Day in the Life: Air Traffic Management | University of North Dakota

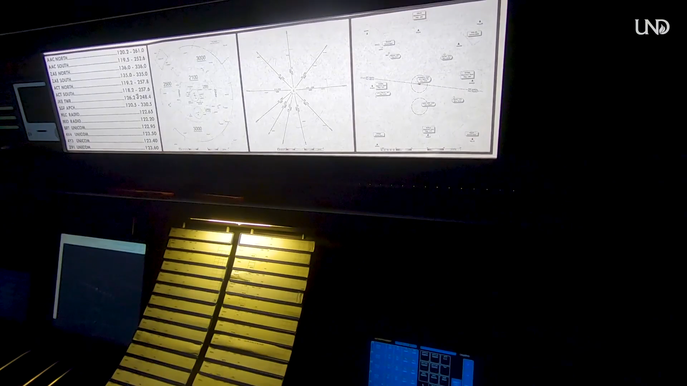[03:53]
So there's always maps and frequencies up here in case we forget. And then over here in this red part when we start there will be weather.